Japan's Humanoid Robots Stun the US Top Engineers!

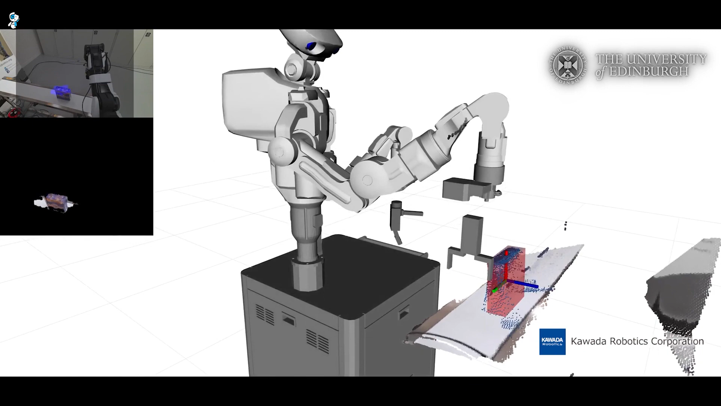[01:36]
3D vision and sensors let Nextage adapt on the fly when working near humans. Users can hold their arms to teach new motions.